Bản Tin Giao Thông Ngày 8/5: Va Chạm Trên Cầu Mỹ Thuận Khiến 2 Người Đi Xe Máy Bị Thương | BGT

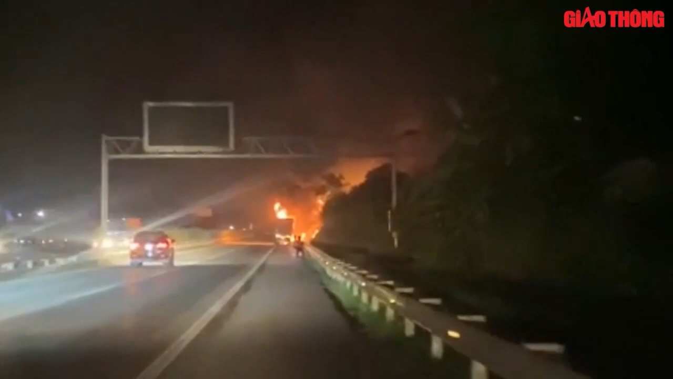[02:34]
Còn vào khoảng 19h40 phút tối qua, chiếc xe tải bằng biển số tỉnh Nghệ An khi di chuyển đến km 237, đường cao tốc nội bài Lào Cai, đoạn qua huyện Bảo Thắng, tỉnh Lào Cai thì dừng lại. Lúc này, tài xế tiến hành kiểm tra phần điện thì xe tự bốc cháy.